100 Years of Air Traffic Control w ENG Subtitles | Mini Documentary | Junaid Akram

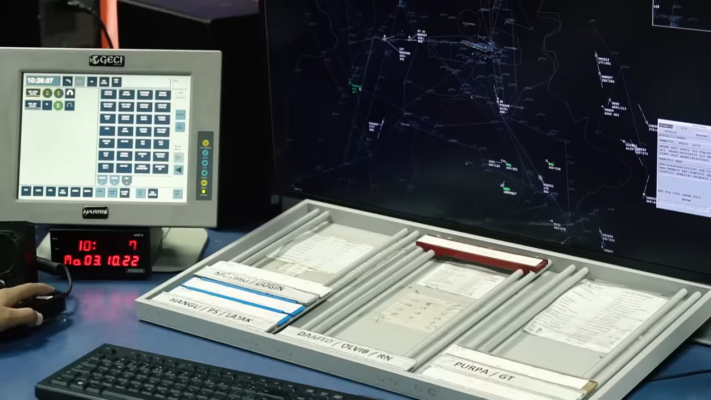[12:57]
के लिए ये इंश्योर किया जाता है कि एविएशन हर टाइम पायलट्स एज वेल एज कंट्रोलर्स दे डील इन UTC टाइम.
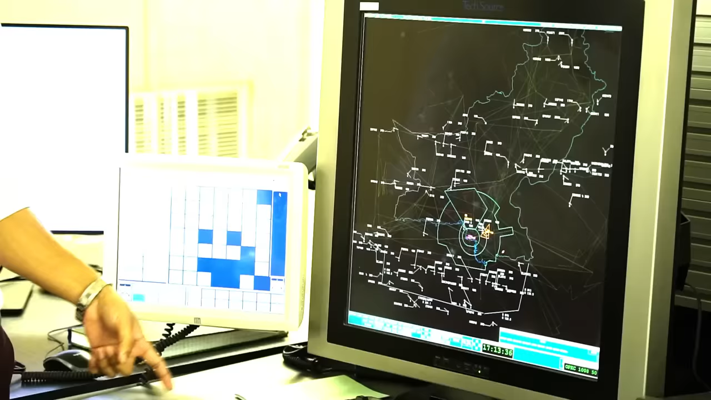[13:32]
एयरक्राफ्ट इन रूट्स के ऊपर फ्लाई करते हैं और रडार के ऊपर हमें नज़र आ रहे होते हैं.
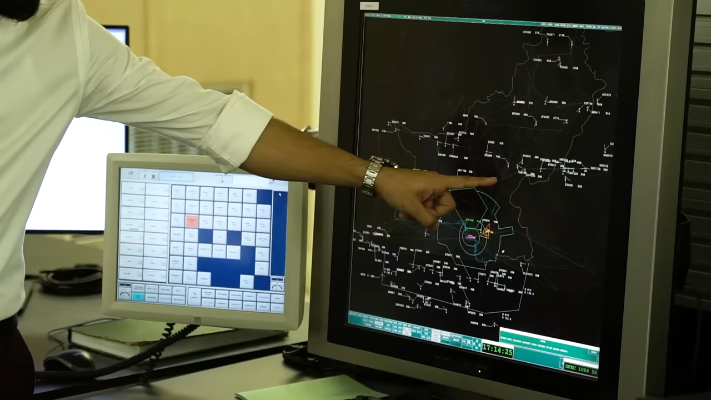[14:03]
और उसका फ़ायदा ये होता है कि एयरक्राफ्ट ने अगर पॉइंट ए से पॉइंट बी पे ट्रैवल करना है rather than going from point A to C and then B,
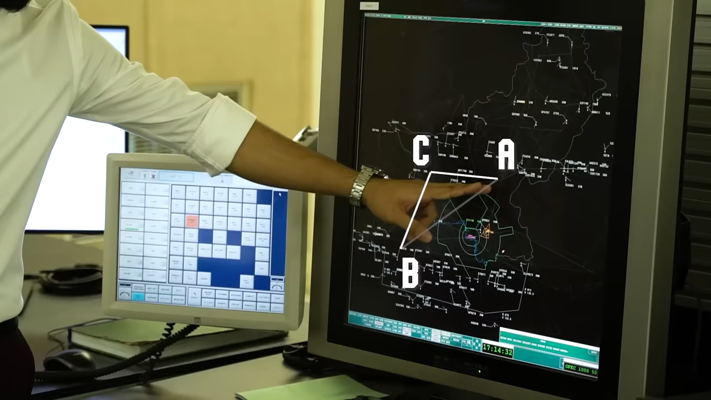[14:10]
वो request कर सकता है कि हमें directly यहाँ से एक point से दूसरे point पे fly करने दिया जाए ताकि उनको cost saving हो जाए.